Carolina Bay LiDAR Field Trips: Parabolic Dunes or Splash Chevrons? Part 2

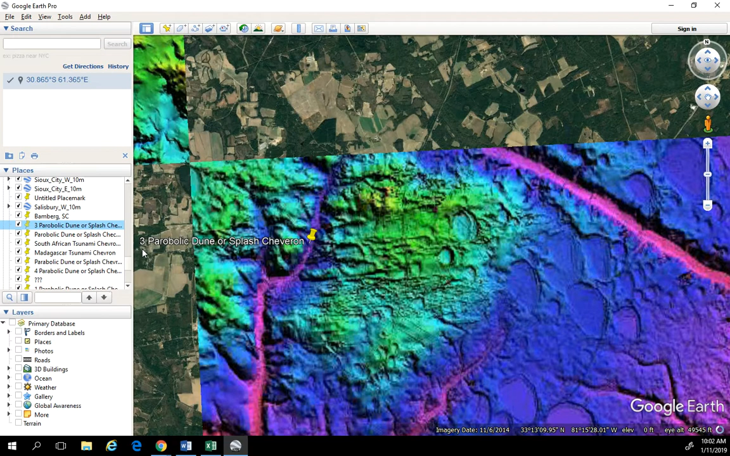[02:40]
Okay, here's a great example. Let's let this catch up. And you can see here, I mean, this is pretty interesting because I don't think that this was a pre-existing river. There may have been a lake here and the, you know, a chunk of ice landed into the lake, pushing all of the sand out. But this is pretty impressive. And there's a lot going on here in this picture. And let me just use my measuring tool and see how far it is from, you know, the now creek to the end there.
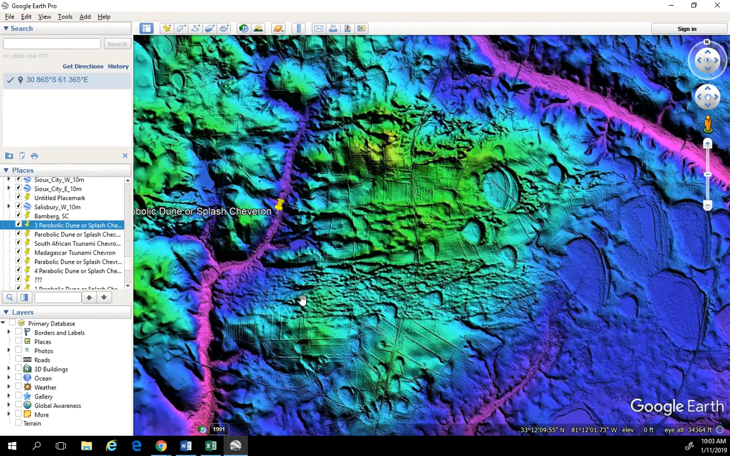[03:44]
Carolina Bays being formed, this sand being splashed out with water, and then more bays coming down. And so this is a great example of what I'm talking about here. But what do you guys think? You know, parabolic dunes or splash chevrons. Let's go to number four.
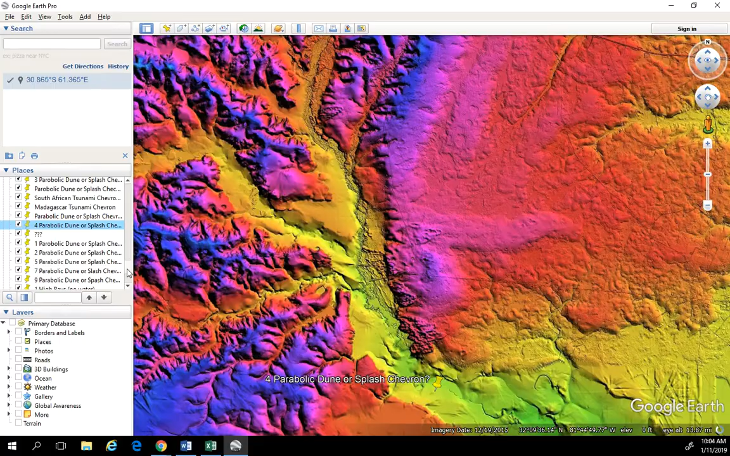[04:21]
And you can just see how, you know, how much sand and water got pushed up creating these chevrons. That's a good example there. Let's go to number five on the list here. And I found lots of these, by the way. These are just some of the ones that I thought were more impressive.
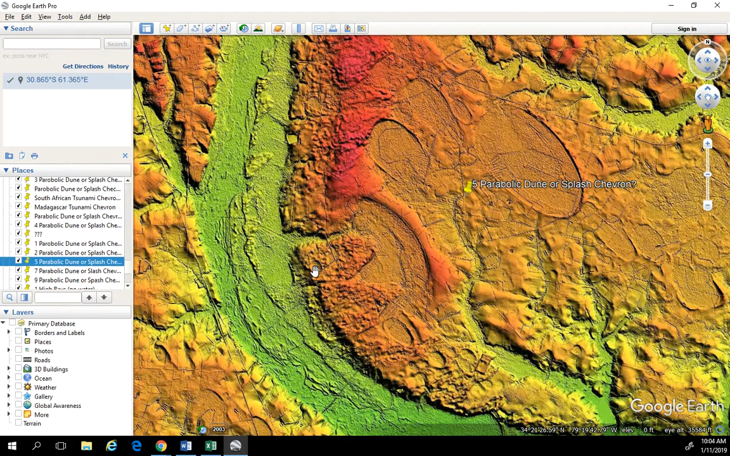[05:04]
Look, this is a great example right here where we had a splash chevron and then one of these very large Carolina Bays cutting that out. But then this one must have been much earlier and the splash came in. And then here's another smaller one. So there was a lot going on here. Very, very, very rapid. You know, chain of events. Very detrimental. I mean, this was terrifying. Had to have been. Okay, this five. Let's go to six.
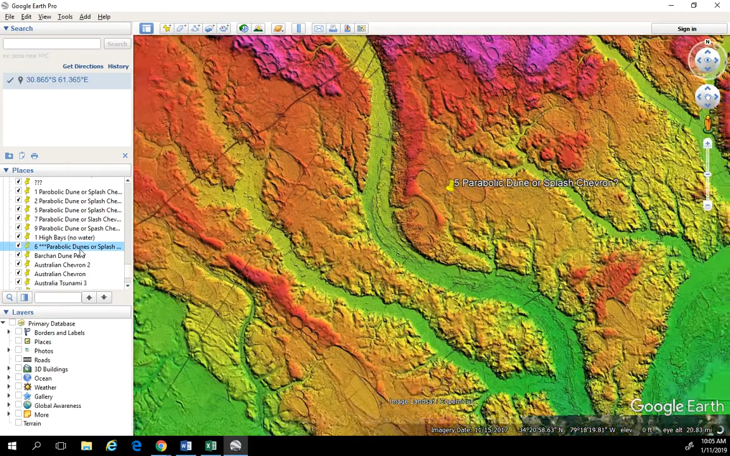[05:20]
Now, six is one that's pretty interesting to me. And this is actually where I'm going to be taking my next video because, you know, after all of this ice would have fallen,
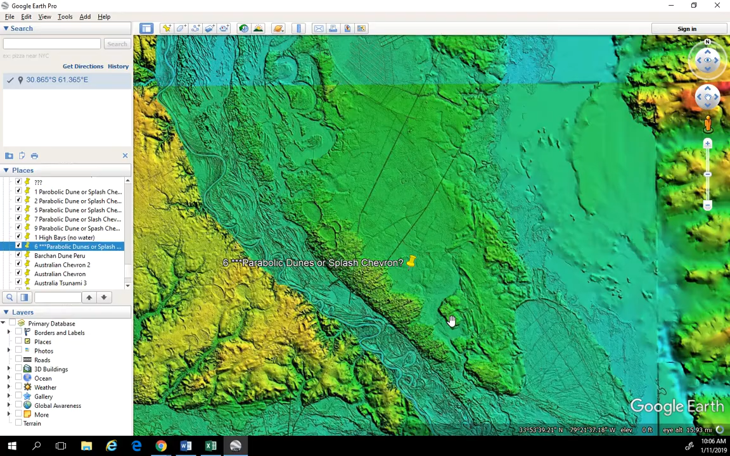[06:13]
And then we have all of these bays on the sand deposit itself. And then a lot were probably washed away due to massive flooding after all of this ice had to have melted. So great example there. And one more I wanted to show you that shows us even better.